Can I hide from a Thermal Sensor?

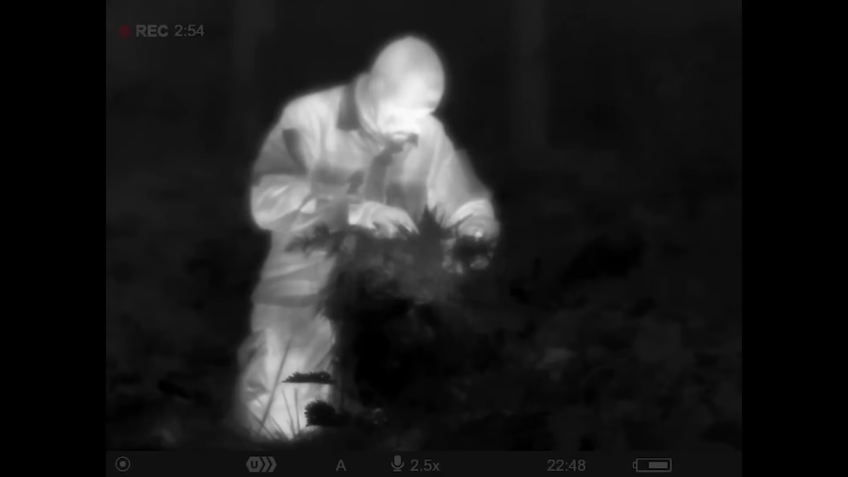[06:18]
And also my knee and my whole body heats up the material and also the water and the vegetation.
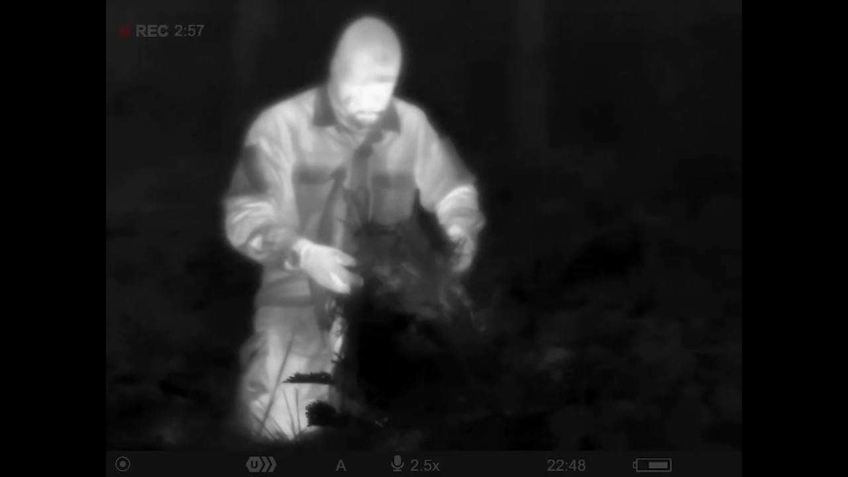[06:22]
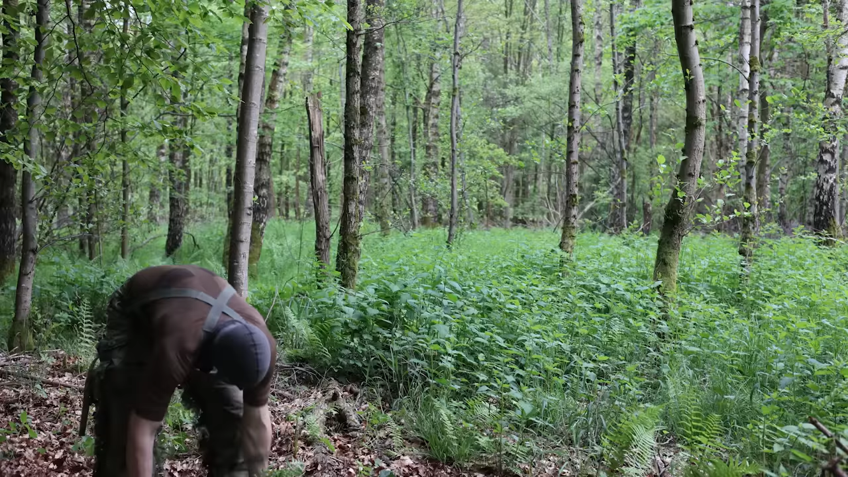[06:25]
But indeed, the water helps the vegetation to cool down again. Here, let's look at the ghillie suit when it's now not heating up.
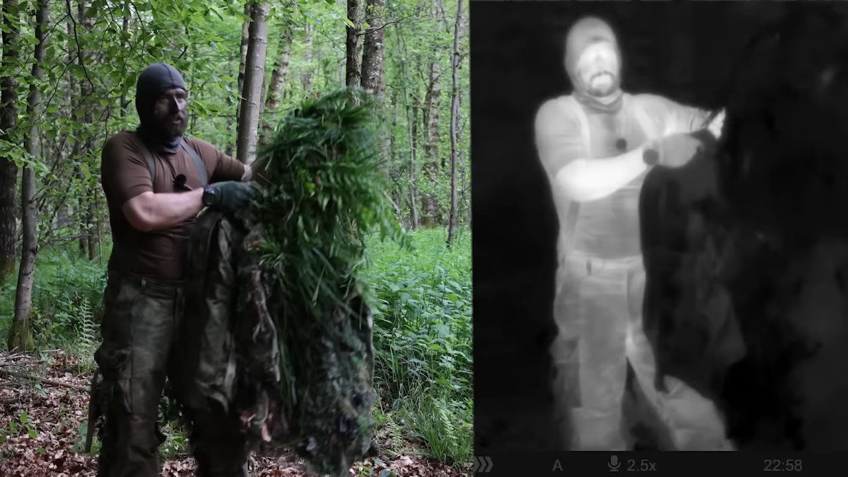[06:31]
Yeah, I want to mention I have only attached natural vegetation to the hood and to the shoulder area,
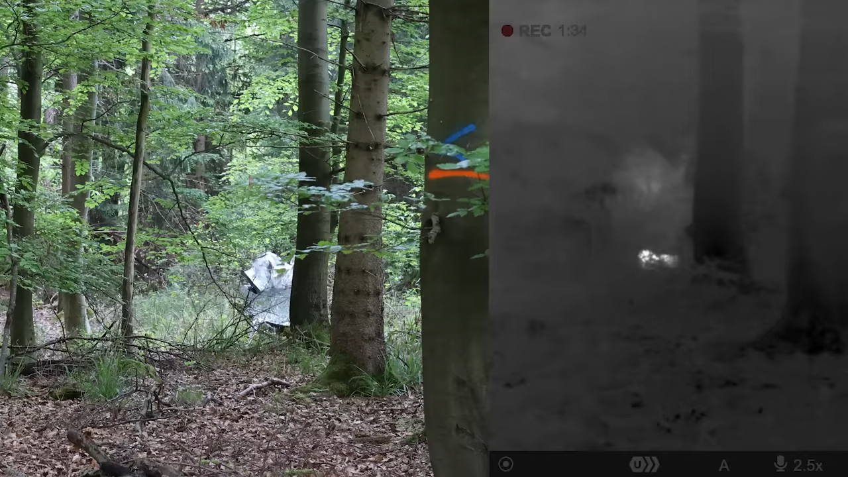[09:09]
When you have clear sky above you, it can be super black and super white and give away your position. But all in all, it will hide your signature.
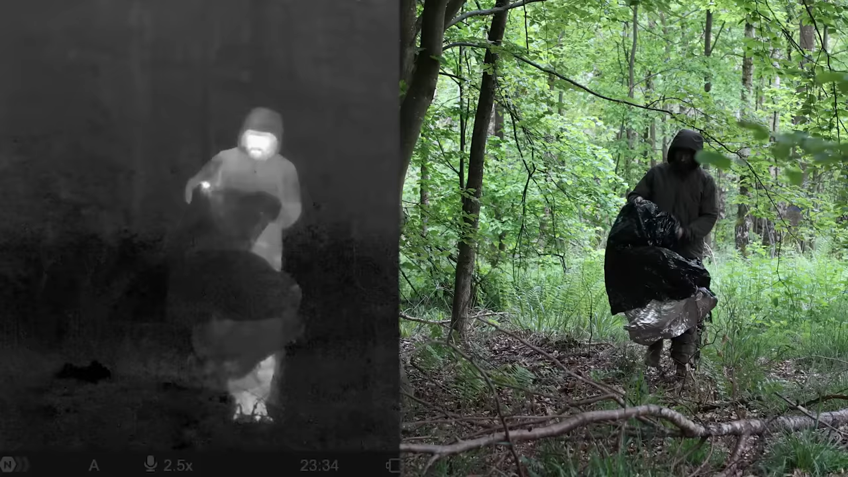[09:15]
But again, as soon as you touch the material,
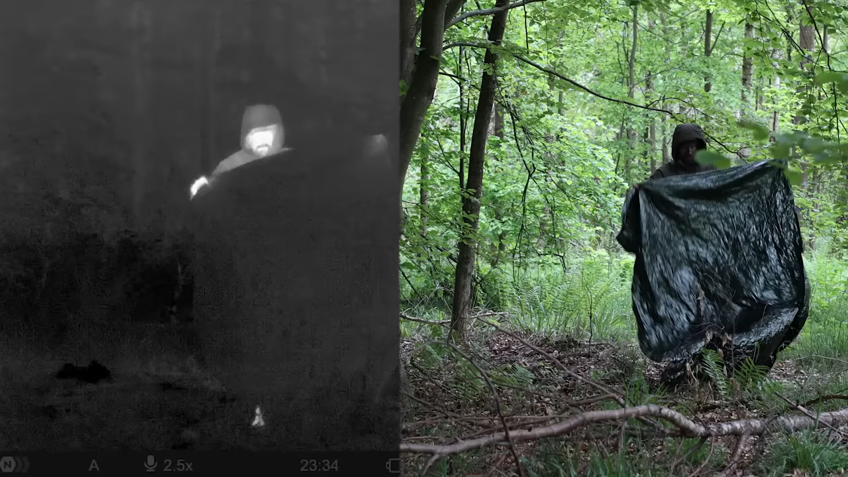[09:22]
it will heat up and you can see the heat signature again, but still hiding the signature quite well.